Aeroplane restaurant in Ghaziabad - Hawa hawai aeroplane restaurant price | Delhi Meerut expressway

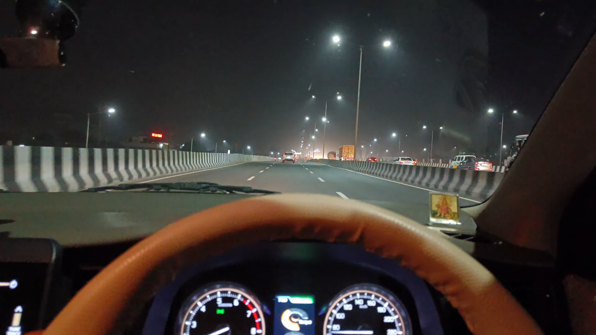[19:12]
निकल चुके हैं गाइस अपने घर की तरफ, अभी इंदिरापुरम पहुंच चुके हैं हम। ये सामने इंदिरापुरम की आप देख सकते हैं बिल्डिंग्स,
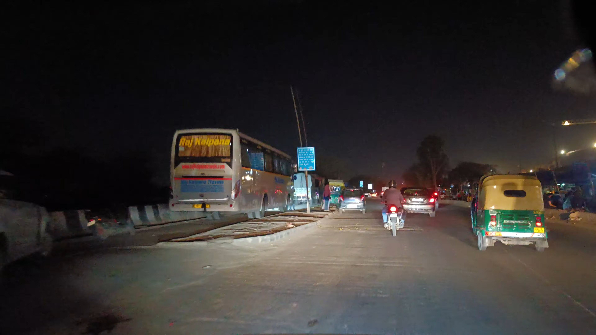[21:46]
अगर जिसको वहाँ पर जाना है वो नीचे से आता है, तो ट्रैफिक 50% ऊपर आ गया, 50% नीचे आ गया, तो ट्रैफिक इसलिए कम हो गया रोड पर।
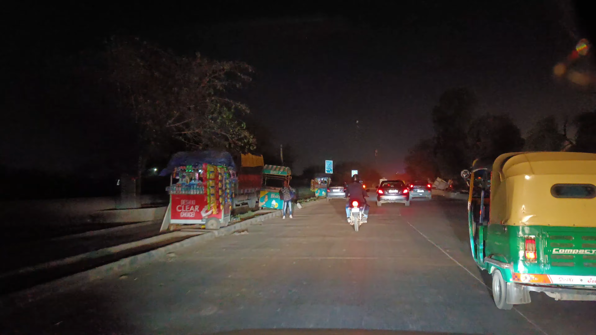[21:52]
वरना आश्रम का ट्रैफिक तो आपको पता ही होगा, जो रोज़ जाने वाला उसको पता है कि कितनी सिरदर्दी होती थी आश्रम से जाते समय,
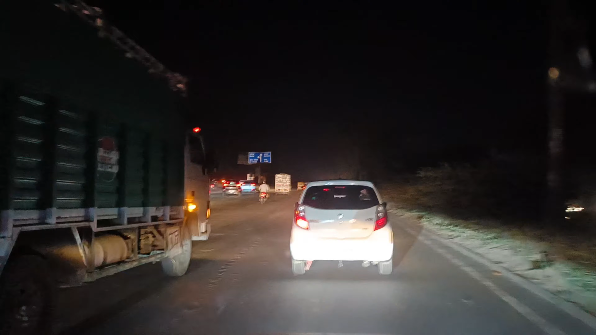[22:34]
तो गाइस ये ऊपर आश्रम का फ्लाईओवर है, इस टाइम पूरा खाली पड़ा हुआ है,
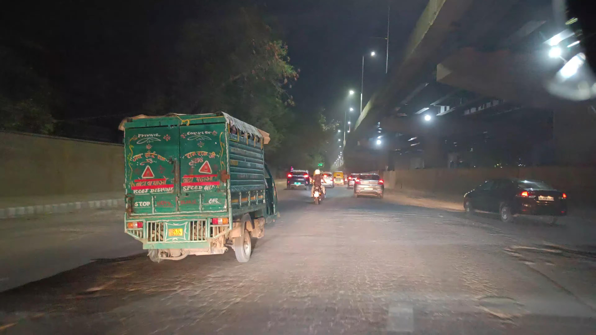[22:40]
मगर कभी इतना जाम होता था यहाँ पे कि आधे आधे घंटा के जाम में खड़े रहना पड़ता था कि गाड़ी चिकड़ के चलती थी आगे, और हमें बस यहाँ से लेना यू टर्न लेते अपना घर आ जाएगा।
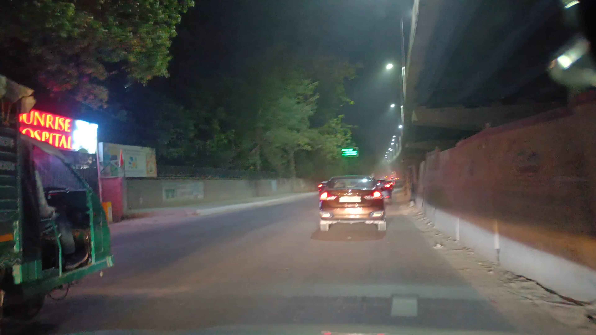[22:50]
ये लेफ्ट साइड में आप देख रहे हो, ये कलंदी कॉलोनी का गेट है, और यहाँ से राइट लिया और अपना घर आ गया। तो वीडियो को देखना पूरा और सब्सक्राइब कर देना चैनल को जितना हो सके,